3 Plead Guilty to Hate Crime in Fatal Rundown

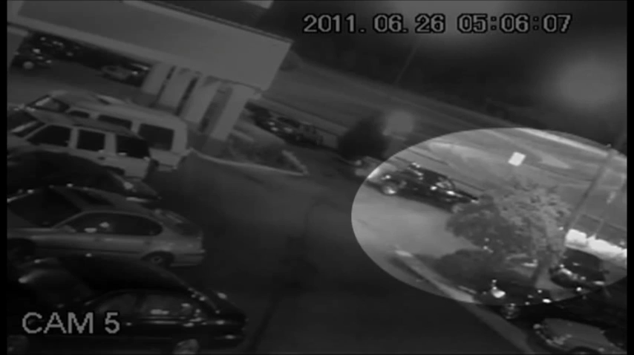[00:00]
It's the surveillance video at the center of a case prosecutors call a hate crime. James Anderson died after being run over outside of a hotel parking lot in Mississippi.